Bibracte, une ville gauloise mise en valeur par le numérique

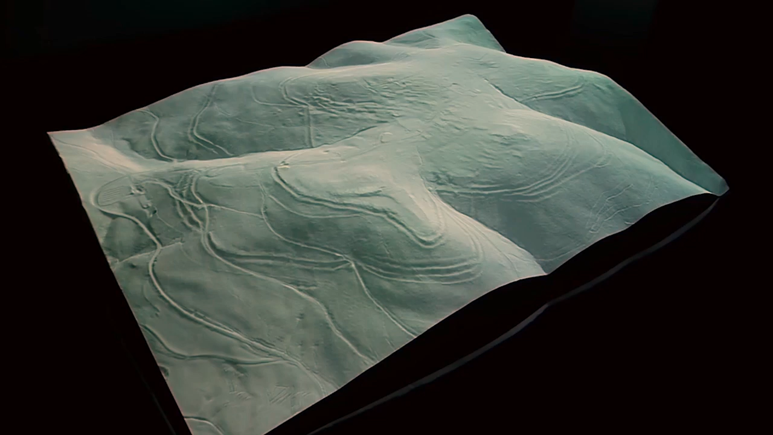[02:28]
Il s'agit véritablement d'un survol puisque l'objet qui est présenté dans le musée est une maquette, une maquette qui restitue très fidèlement la topographie de la ville antique.